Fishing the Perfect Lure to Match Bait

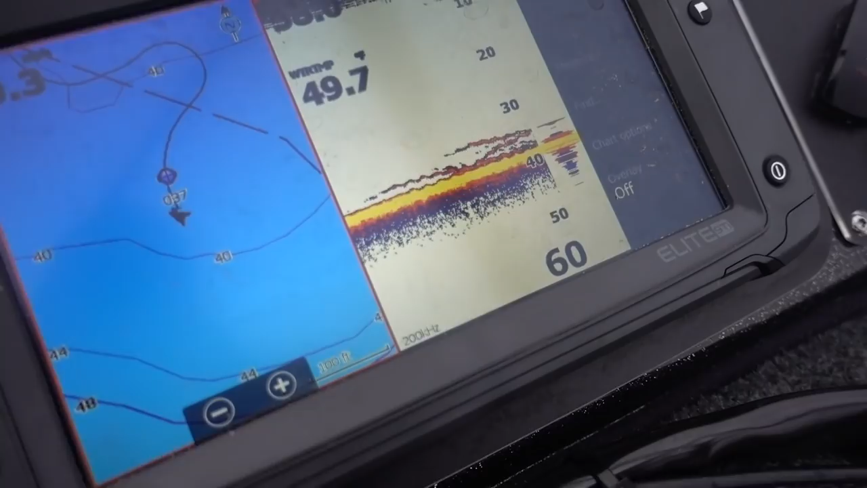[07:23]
My lure's close to the bottom, I'm just lightly jigging it.
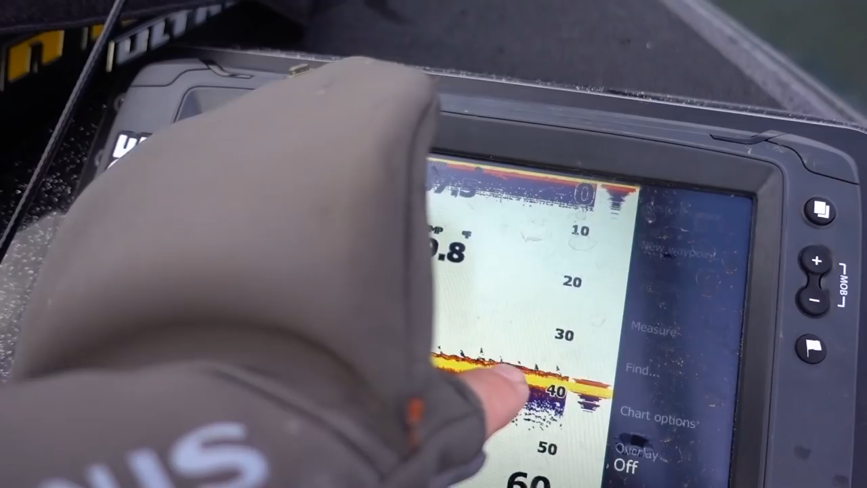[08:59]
Those are yellows in there right now, but.